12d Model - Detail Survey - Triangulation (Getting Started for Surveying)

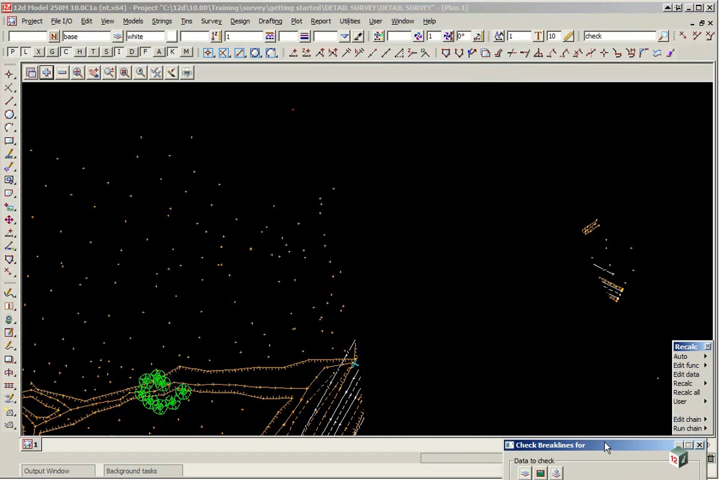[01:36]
If you just leave the panel active, just put it down at the bottom of the screen, and we will come back to it when we think we have finished. Click on the plus button and turn on X Brake Lines.
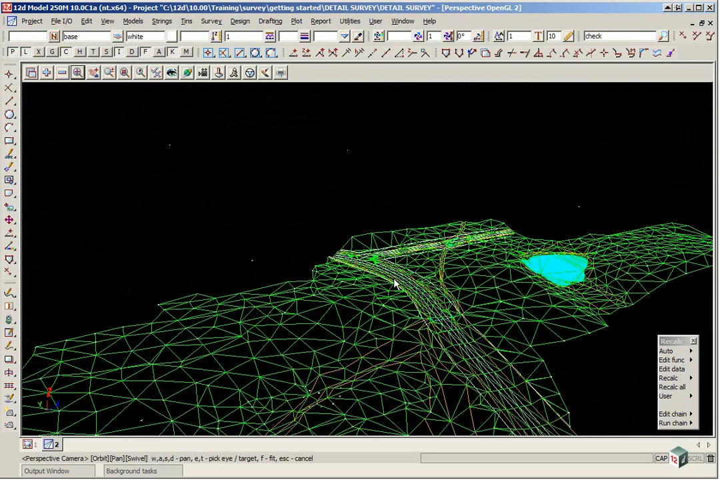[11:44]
We can also shade the view by clicking on Toggle Shade.
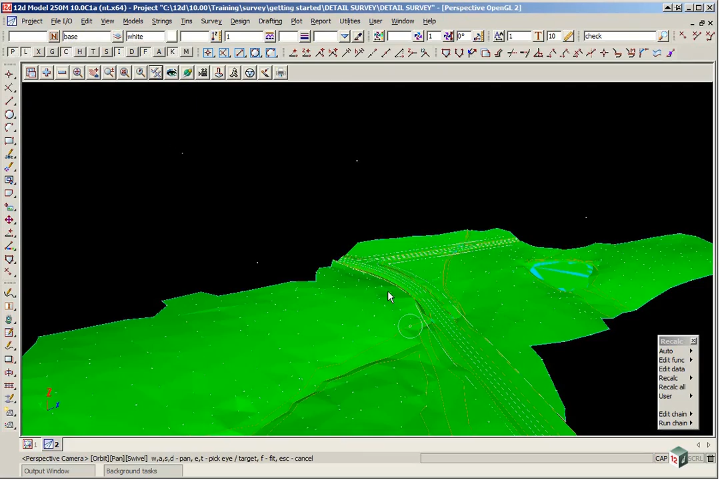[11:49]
This is very useful in helping again to identify any problems,
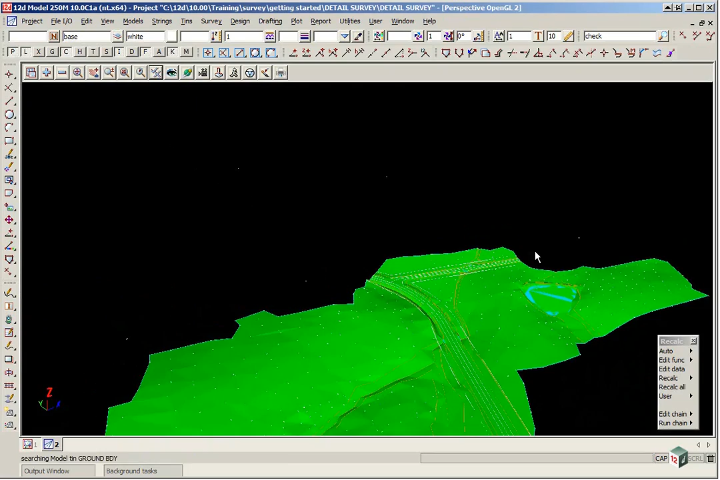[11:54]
any spikes in the triangulation. One useful little tool is the ability to actually drive along a string. If we use the steering wheel icon.
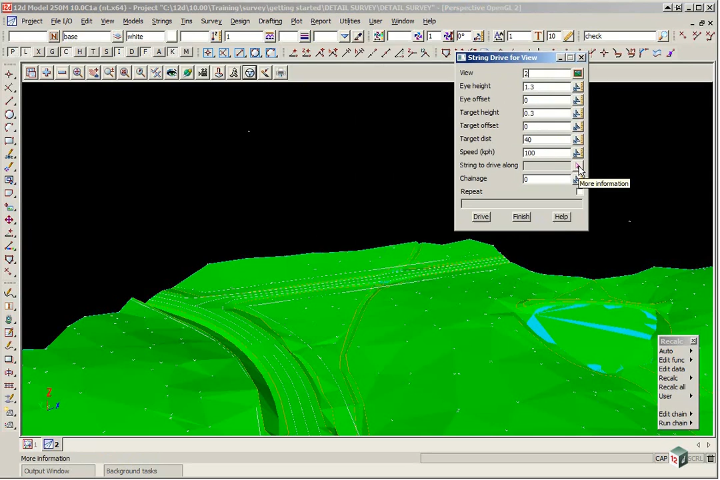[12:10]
We can pick on the string to drive along icon. Pick on the road crown. And click drive.